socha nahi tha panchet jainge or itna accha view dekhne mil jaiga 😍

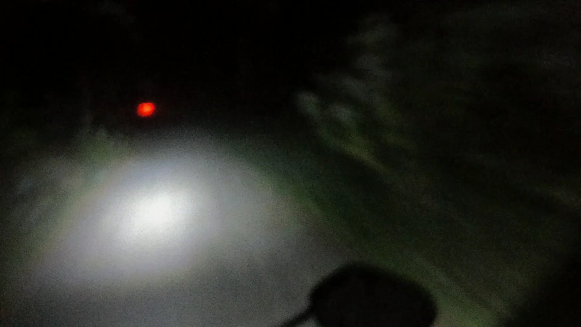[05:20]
और रास्ता भी आप लोग देख सकते कितना डरावना रास्ता है दोस्तों।